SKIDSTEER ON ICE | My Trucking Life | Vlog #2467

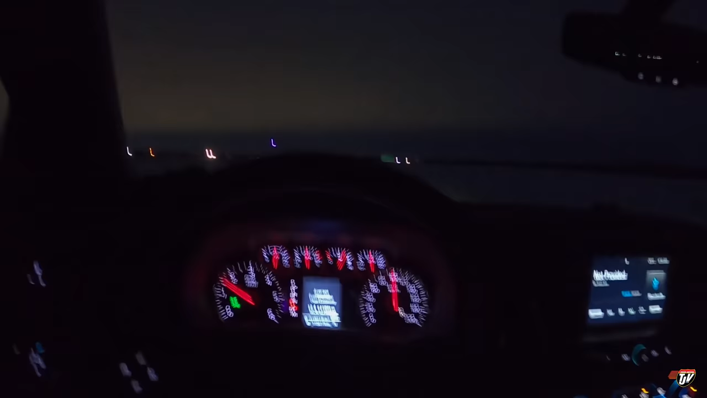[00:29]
morning, everybody. February 15th, 2022, when I'm filming this.
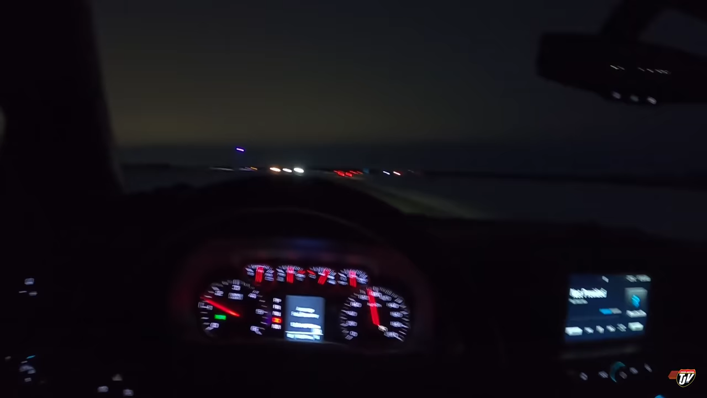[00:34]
It's minus 20 outside Celsius. And our light is still purple at the intersection.
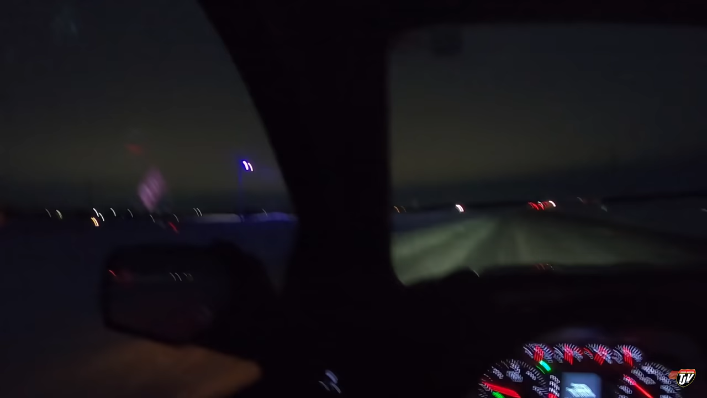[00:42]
Maybe they'll just leave it like that forever.
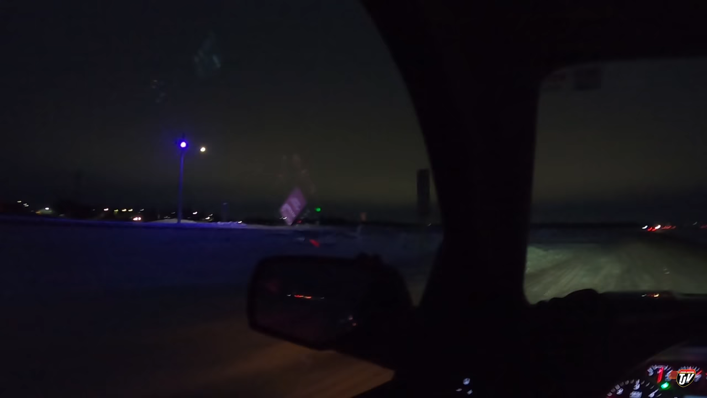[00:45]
Maybe the other one will go purple too, and it'll just be a complete purple intersection. Who knows?